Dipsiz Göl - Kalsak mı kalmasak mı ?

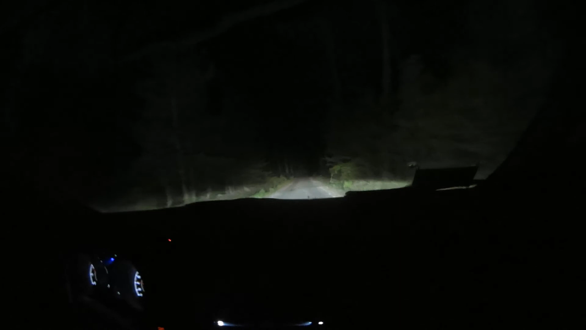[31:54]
Bütün farlar kapandı birden Ben de korktum orada Bir anda Karşıdan da sadece far koydu Araba far koydu Hemen Panik olmamda hemen açabildim Aklıma geldi Nasıl açalım Unutsam unuturum yani Bitmediğim bir araba Bir bu
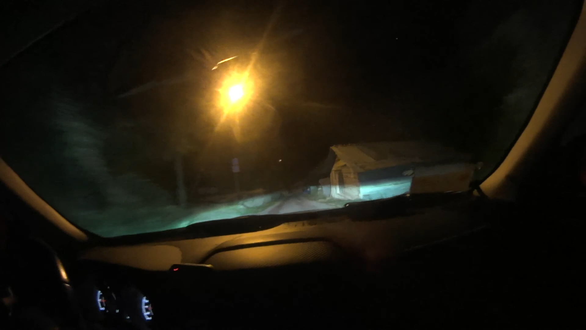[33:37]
Oysan dayaki karşımda çıktı zaten. Canlı.